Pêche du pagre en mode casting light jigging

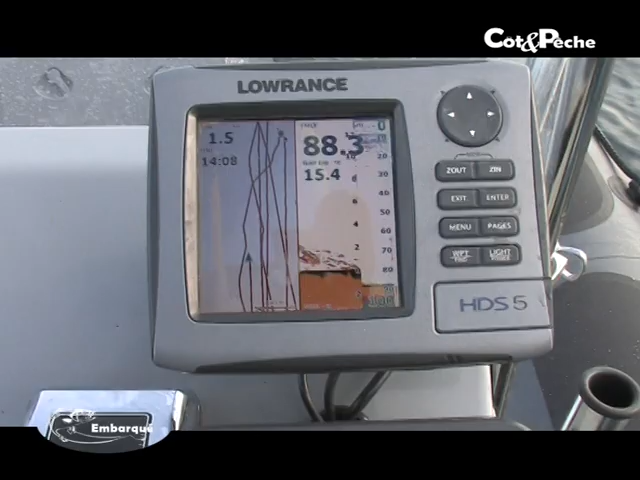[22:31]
Oui, regarde, bien décollé, ouais. Il y a des beaux échos de... Ça, c'est ouais, bon ouais. Raté. Oh, tu l'as vu ou quoi? Ouais. Il y a un poisson, là.
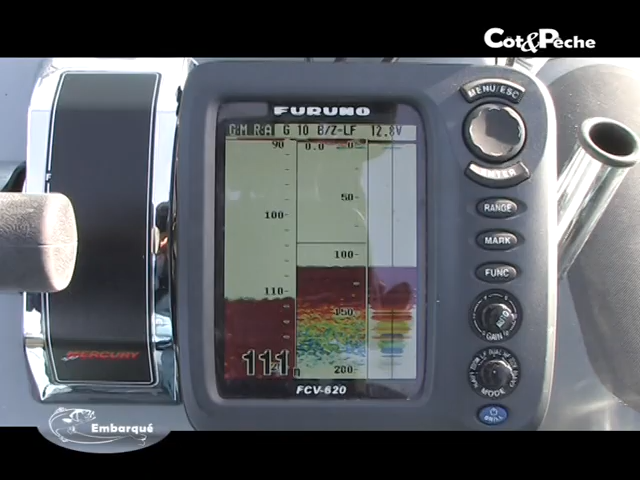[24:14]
Et moi, j'étais pro Lorenz. Donc, du coup, il fallait qu'on trouve un compromis pour réussir à garder les avantages de chacun. Donc du coup on a gardé le Lorenz qui est très très performant en 50 Hz sur des poissons de fond,
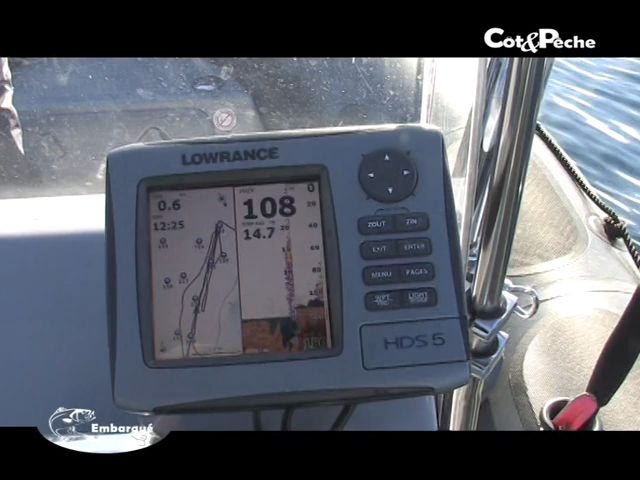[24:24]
Sparidé et autres.
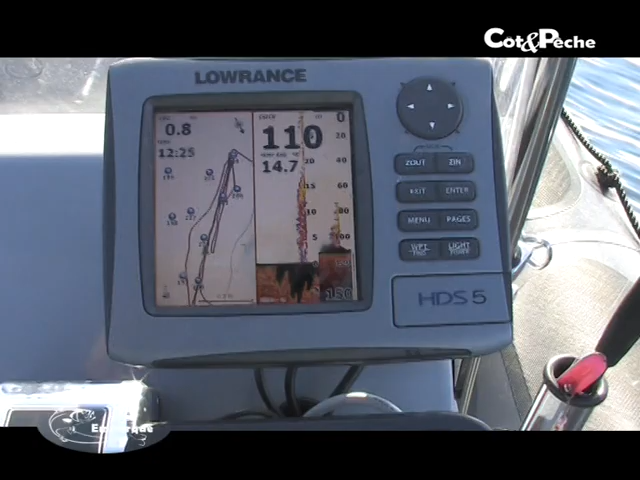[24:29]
Et alors que le Furino lui est vraiment très très performant sur les poissons de plein eau en 200 Hz. Et il prend vraiment bien les cérioles et les thons.
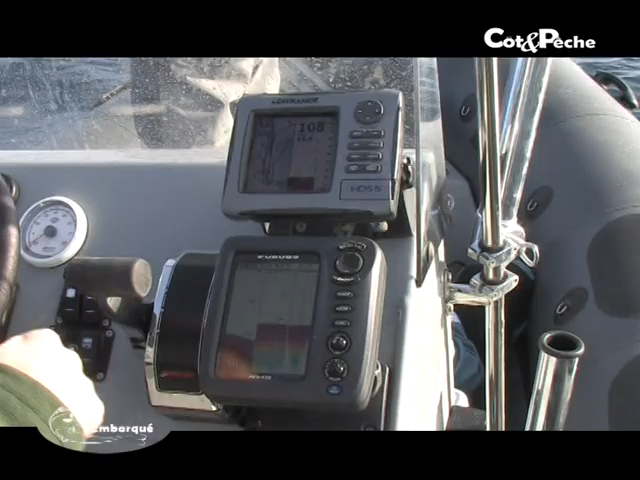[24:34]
Alors que le Lorenz lui a plus de mal, mais par contre sur les poissons de fond il est très bon.
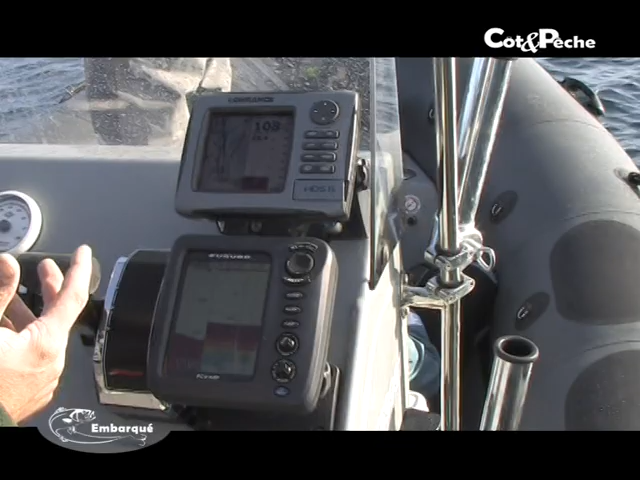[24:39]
Donc du coup on a trouvé ce compromis de garder un HDS5 qui nous sert en carto et en 50 en écran partagé.
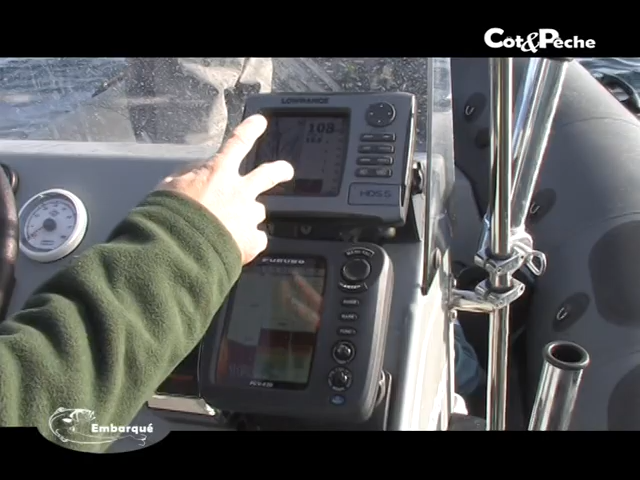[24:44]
Et le Furino en 200 Hz.
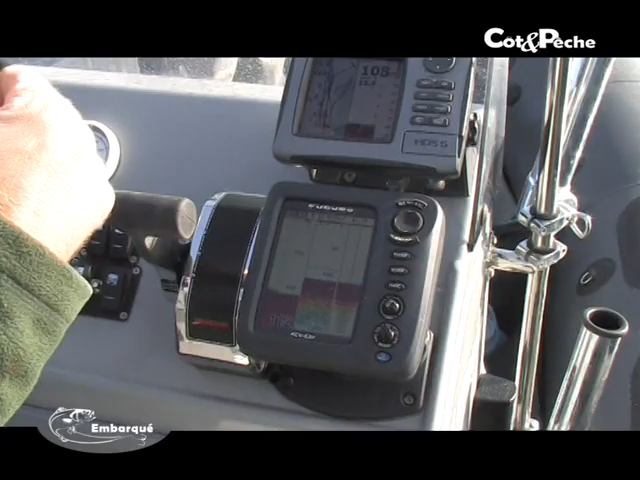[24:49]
Et bon, pour ça, on a dû monter les deux sondes, une sonde à droite et une sonde à gauche aux deux extrémités du bateau, et une qui travaille en 50 et une qui travaille en 200.